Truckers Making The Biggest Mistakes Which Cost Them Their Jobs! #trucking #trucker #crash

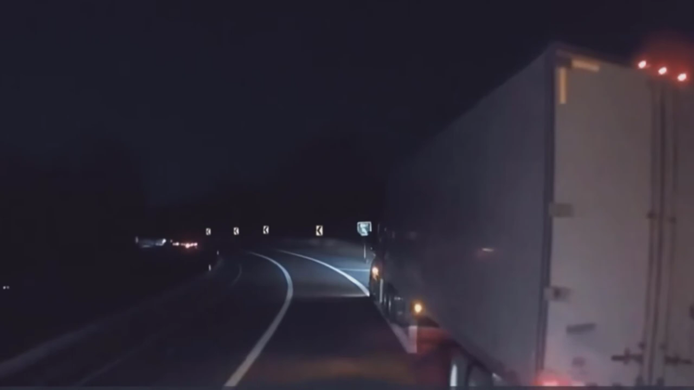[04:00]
There is a reason why there are speed limits on highways. This truck driver was probably playing fast and furious in his head and paid the price. That's all for today's video everyone. Don't forget to like, subscribe and hit the bell icon to be notified of our next videos.